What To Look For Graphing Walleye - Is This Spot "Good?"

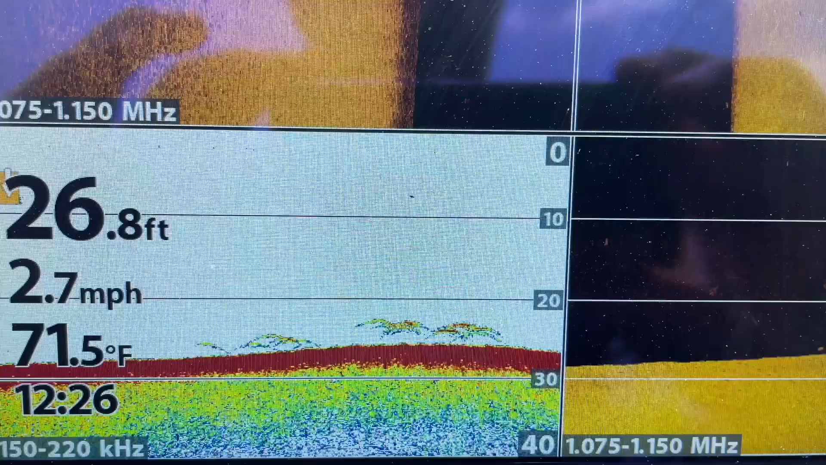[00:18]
On screen: depth 26.8 ft, water 71.5°F, speed 2.7 mph
Well that's what you want to see right there. We spent, we got one. A lot of time graphing.
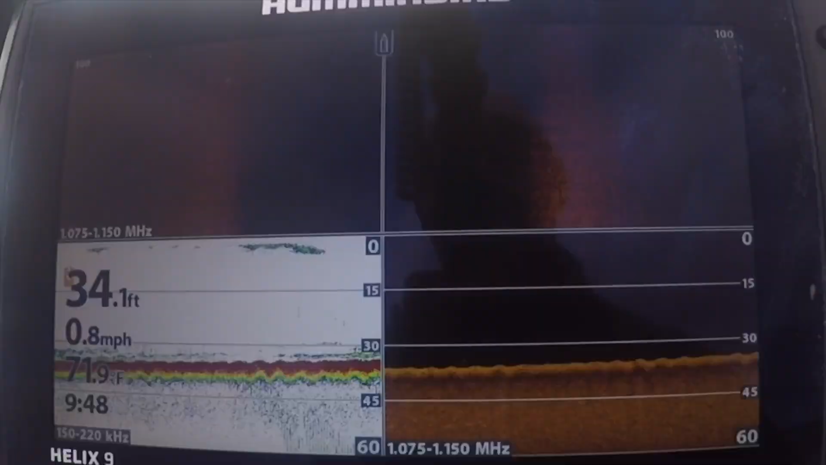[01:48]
On screen: depth 34.1 ft, water 71.9°F, speed 0.8 mph
So I'm pulling up to this point at the mouth of the bay.
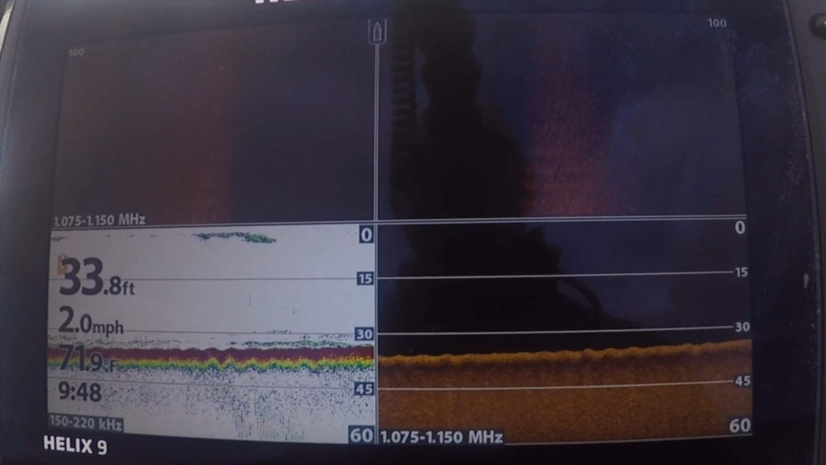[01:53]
On screen: depth 33.8 ft, water 71.9°F, speed 2.0 mph
The first thing I like to do is just kind of drive right straight into the point, come up the brake line, try to kind of figure out, generally speaking, where things are sitting. What kind of depths are we looking at? So you can already see some bait there deeper than 30 feet of water.
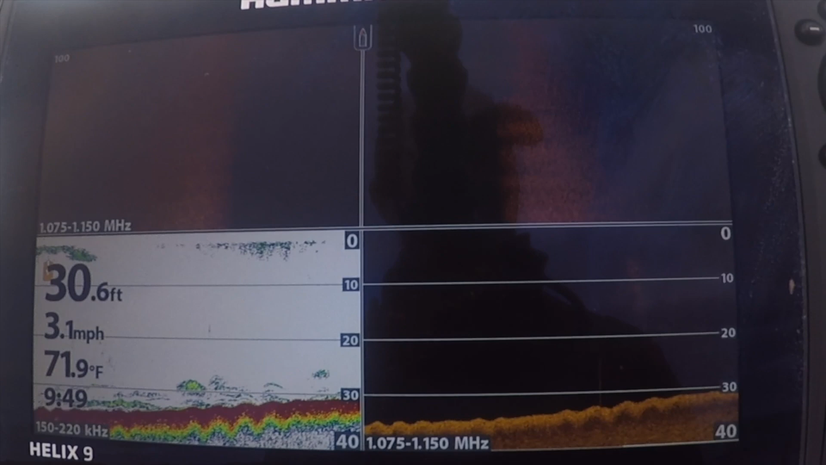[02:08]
On screen: depth 30.6 ft, water 71.9°F, speed 3.1 mph
But I want to get a little closer into this brake line. Here's a suspended fish. I don't know if that's a walleye or if that's a cisco, a goldeye, something like that.
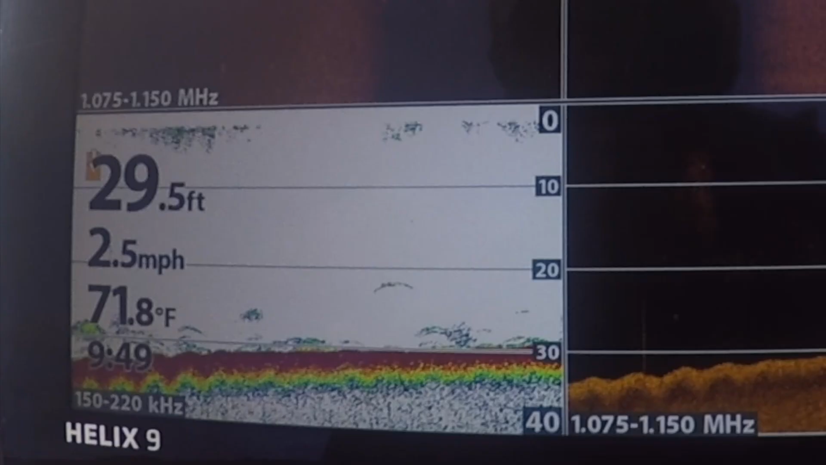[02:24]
On screen: depth 29.5 ft, water 71.8°F, speed 2.5 mph
That's potentially a small walleye down there.
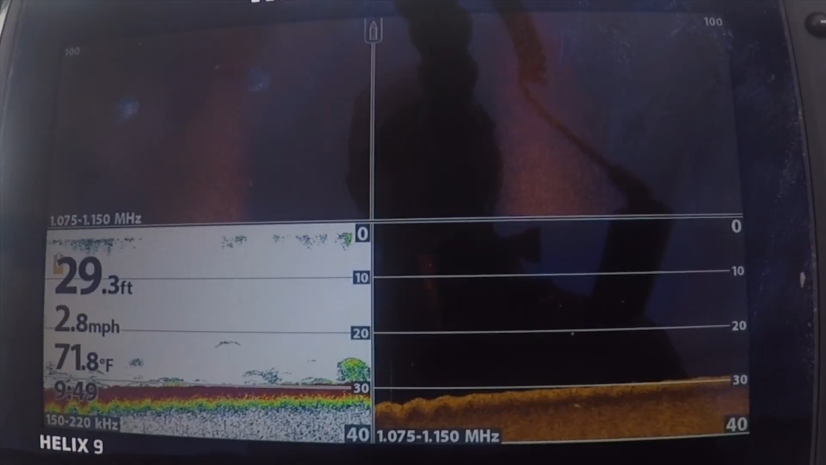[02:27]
On screen: depth 29.3 ft, water 71.8°F, speed 2.8 mph
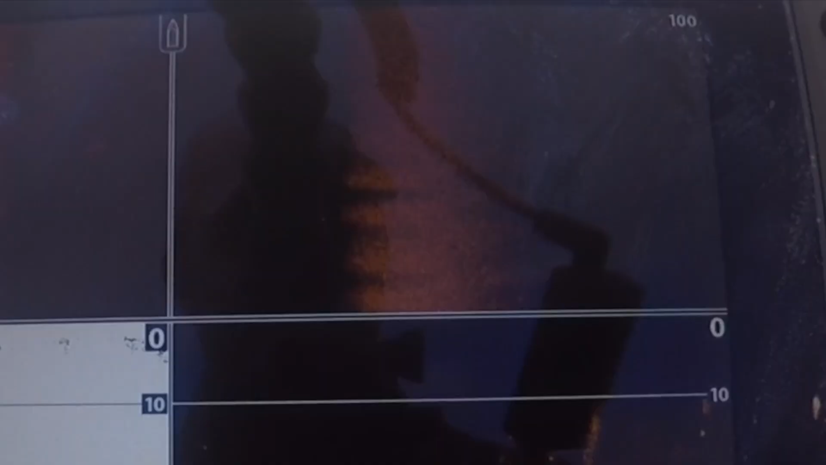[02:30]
There's a fish out here on side imaging.
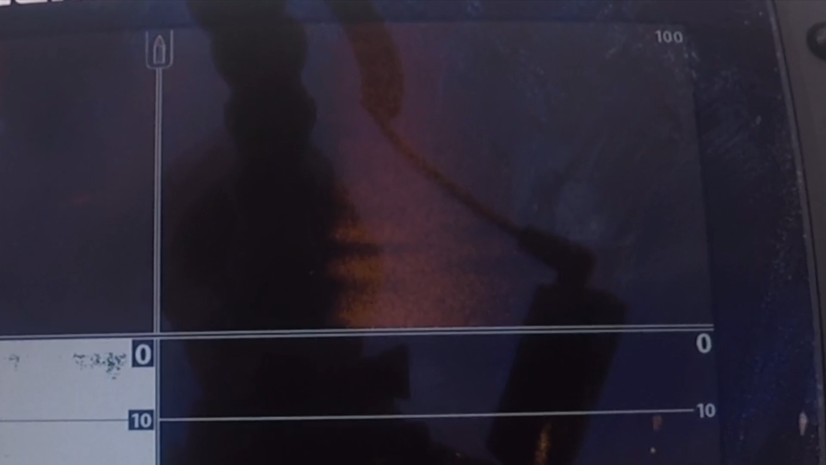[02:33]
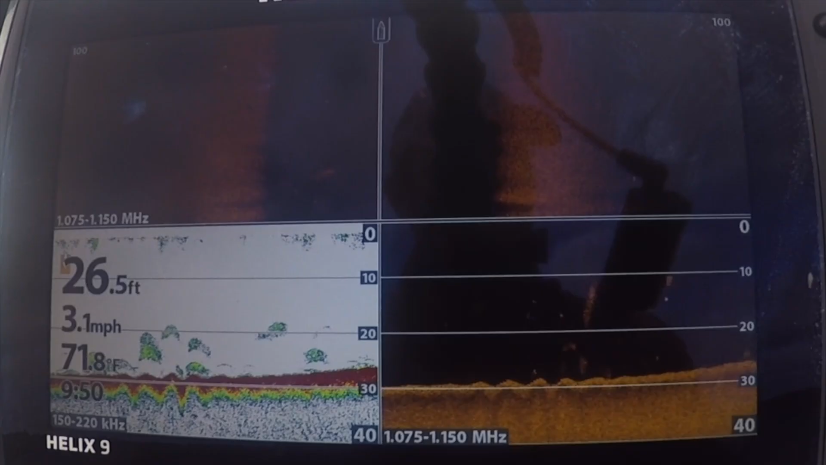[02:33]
On screen: depth 26.5 ft, water 71.8°F, speed 3.1 mph
I haven't seen anything too terribly exciting yet. There's a decent bait cloud, which is basically like that's just a collection of thousands if not like a million tiny little probably smelt something along those lines that group together in big schools. And you'll notice like one thing you want to pay attention to is the speed that I'm going and a lot of times you want
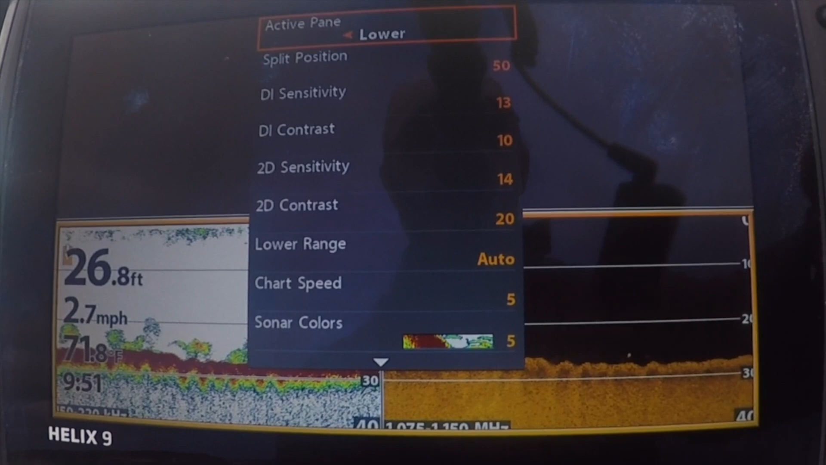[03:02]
On screen: depth 26.8 ft, speed 2.7 mph
your chart speed here to match the speed that you're going to get the most accurate picture.
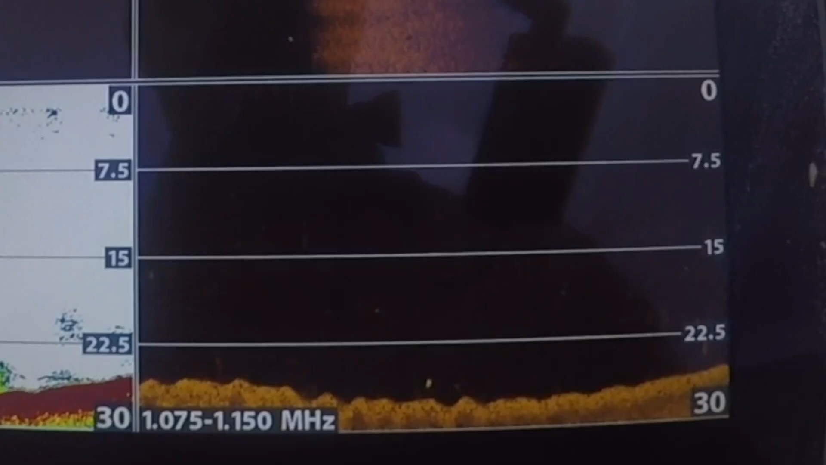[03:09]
That would be a down imaging fish.
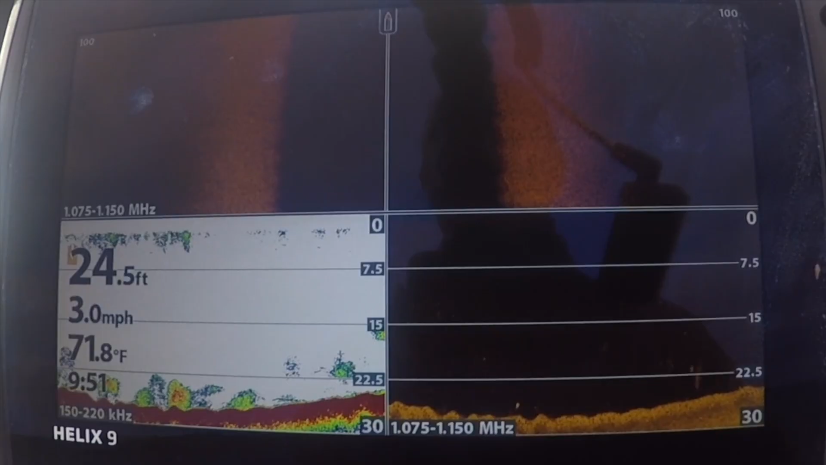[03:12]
On screen: depth 24.5 ft, water 71.8°F, speed 3.0 mph
So my boats, when I'm idling, is typically moving four to five mile an hour. I'm not quite doing that right now, but typically it is. So I got my chart speed set at five. That's another thing to pay attention to. Like when, when you start to slow down, you start to troll, the marks are going to get longer on the screen as well because of that whole thing. They're staying in the cone angle longer.
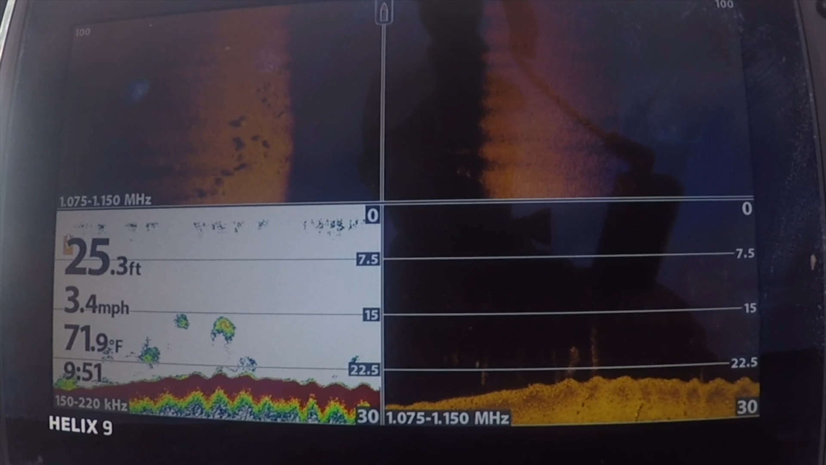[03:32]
On screen: depth 25.3 ft, water 71.9°F, speed 3.4 mph
So they're going to start to elongate on your readout as well.
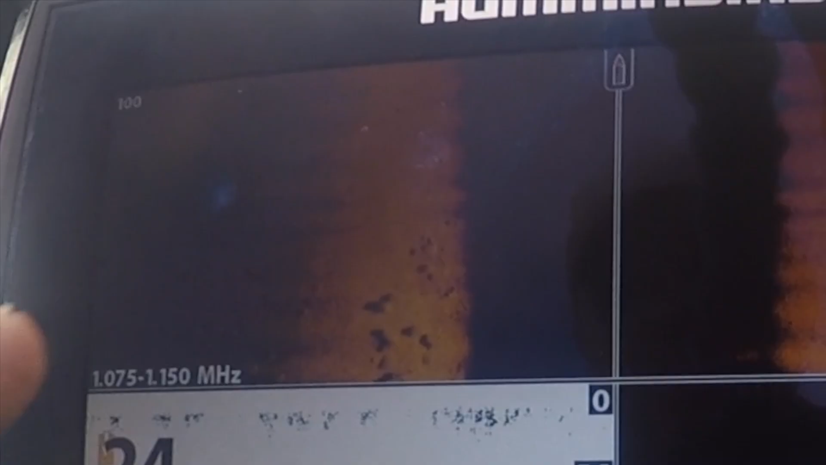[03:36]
This is a bunch of rocks out here.